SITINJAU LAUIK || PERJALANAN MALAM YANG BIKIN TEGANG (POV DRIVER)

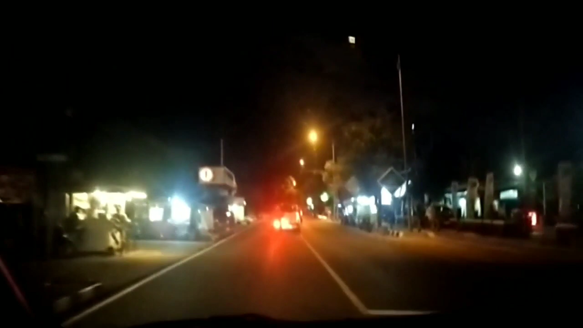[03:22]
Dan ini belum jam 7 malam ya, ini sudah kelihatan sepi teman-teman.
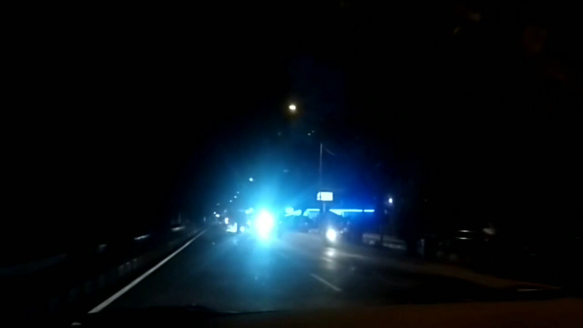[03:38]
Dan kita memasuki
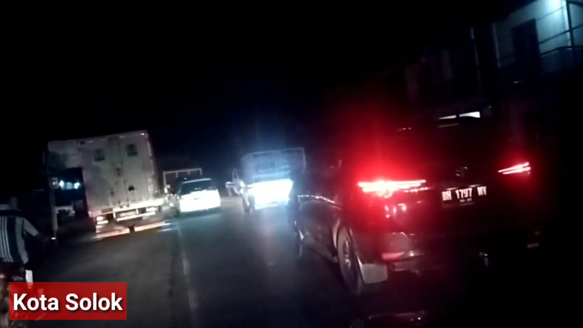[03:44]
tanjakan ya, dari kota Solok menuju ke arah Sitinjau.
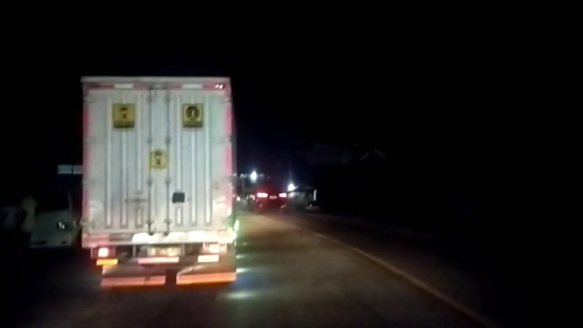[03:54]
Di sini sudah mulai ya, mental kita diuji dengan kendaraan besar.
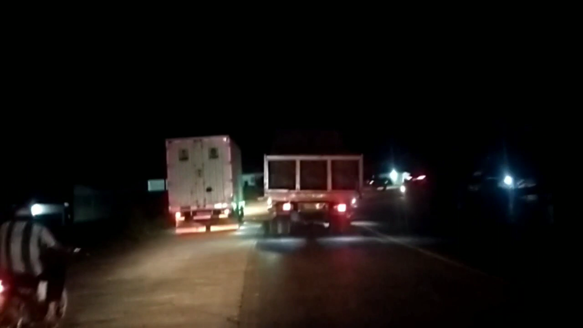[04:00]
Dan rupanya ini ada di bahu kiri, ini adalah jalan yang baru dibangun atau ditambahkan berupa cor semen.
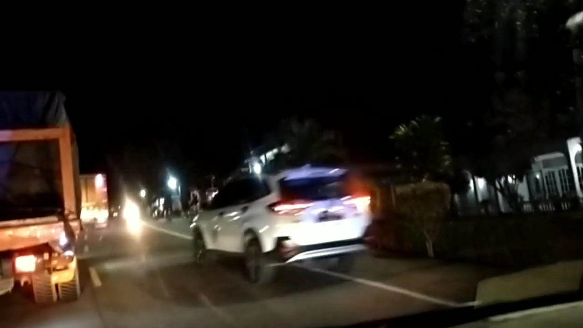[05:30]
Kita kembali menyalip truk yang sebenarnya tadi sudah kita salip, hanya karena kita berhenti jajan ya, jadi kita kesalip lagi sama truk besar ini.
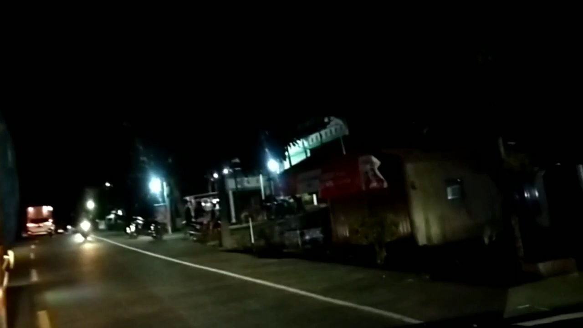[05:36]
Termasuk punya kondisi. Nah, menuju ke tanjakan. Ini jalan mulai agak gelap karena lampu sudah mulai berkurang.
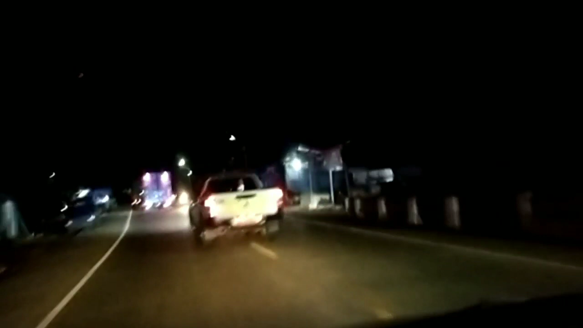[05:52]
Nah, ini ngasih sen, dia mau kanan. Kita ikuti saja dari belakang. Karena jalan ini cukup sempit, sementara bahu jalan ini kita nggak yakin akan selebar ini terus di depan. Karena kami adalah orang yang baru pertama menginjakkan kaki di Sumatera Barat ini.
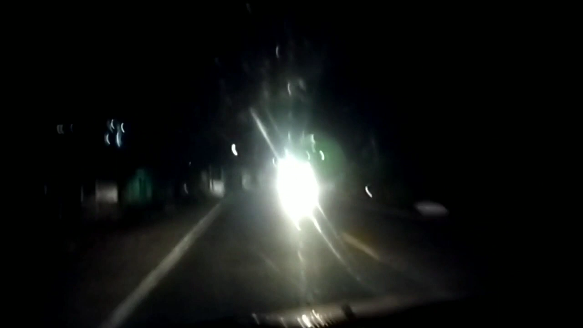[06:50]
Dan sekarang jalur tinggal dua, satu lawan arah dan satu ke arah ke depan. Kemacetan mulai terasa, teman-teman.
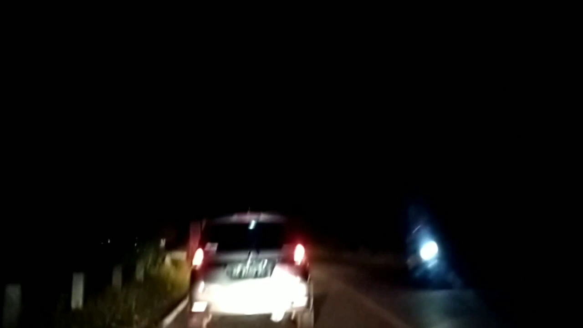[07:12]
Ini masih 36 km dari Sitinjau Lawi.
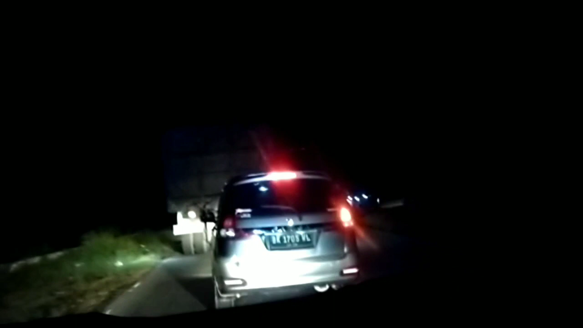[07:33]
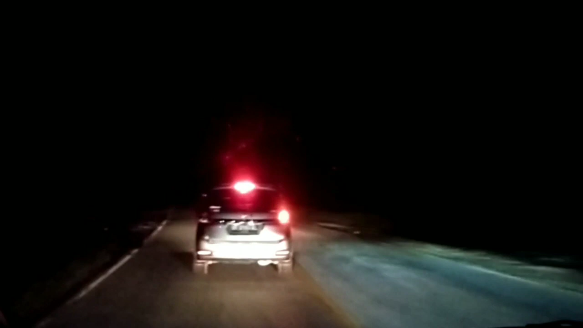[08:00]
Cara menghindari lubang yang sangat bahaya ya teman-teman ya. Dia langsung ke kanan, sementara tidak memperhatikan posisi kendaraan di belakangnya.
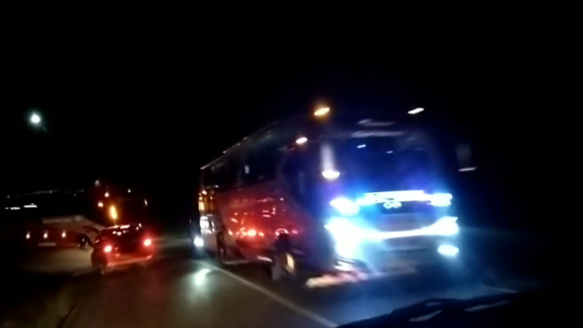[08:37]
Kita berpapasan dengan bis Palala dan Gumarang Jaya, ini arah ke Jambi.
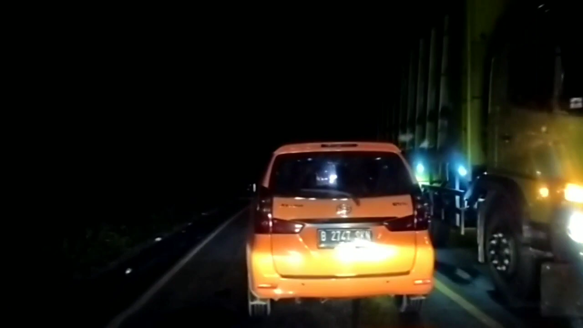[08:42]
Dan selanjutnya kembali di kemacetan bersama dengan truk-truk angkutan berat, baik yang searah maupun yang lawan arah. Nah, truknya seperti ini teman-teman ya, ini kita macet total di sini.
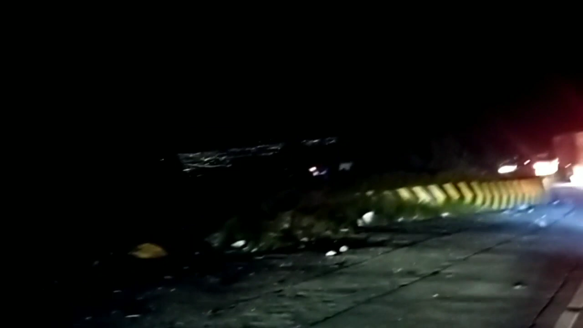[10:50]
hanya bermodalkan pada pengetahuan tentang tanjakan Gentong. Dan kita menjelang di panorama 2 Sitinjau Lawi. Tetap ada sudah kelihatan loh, tapi kita ada di puncak bukit.
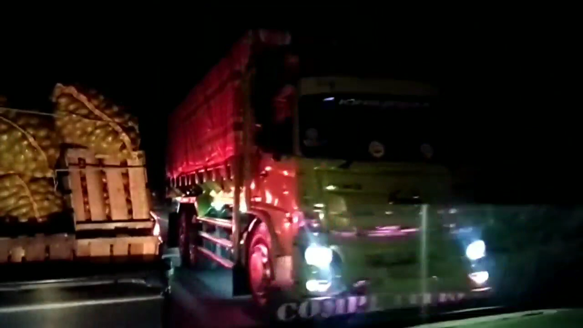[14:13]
Ngeri sebenarnya ini ya, ditanjakan kok nerobos kayak gitu.
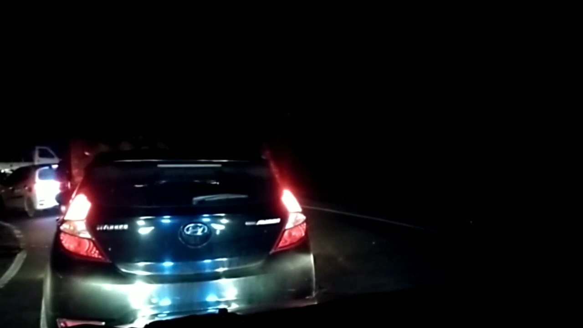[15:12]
Dan ini adalah tadi LCGC yang ada di depan kita. Di seberang kanan ada truk yang bermuatan sangat berat
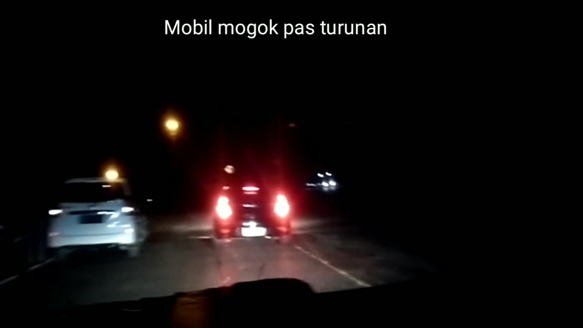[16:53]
Ada mobil mogok di sebelah kiri kita.
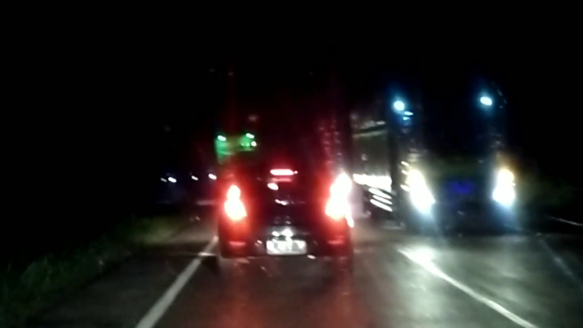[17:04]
Dan ini mobil ini masih cukup lambat ya, ngerem terus.
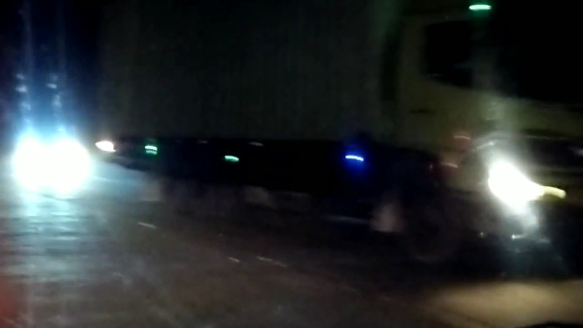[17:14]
Sepertinya dia akan memberi celah kepada kita untuk nyalip. Dan dia terima untuk ngikutin kita di belakang.
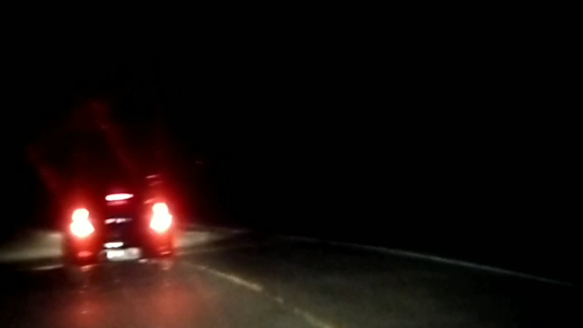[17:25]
Dia tidak mampu atau ragu-ragu untuk membuka jalur. Turunannya panjang ya, ini seperti turunan MN yang ada di Subang. Sudah pernah ke sana, Pak? Katanya. Mobil Hyundai tadi saat ini ada di belakang kita mengikuti jalur kita dan tidak berani untuk nyalip,
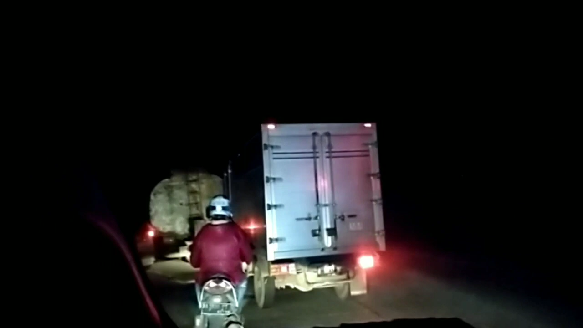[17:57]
sedang cari aman sepertinya ya, daripada ngikut yang ugal-ugalan dan ternyata dia sendiri yang terjebak di